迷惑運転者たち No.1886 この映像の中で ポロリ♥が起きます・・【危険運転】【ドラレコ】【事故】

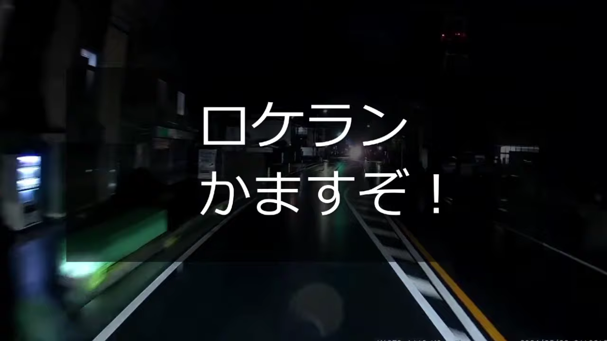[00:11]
イビームなのまだ気づかねえか。あ？さすがにトラックいるしな。ハイビーム返しできねえよ。うっぜえな、こんな野郎な。ロケットランチャーかますのか、野郎。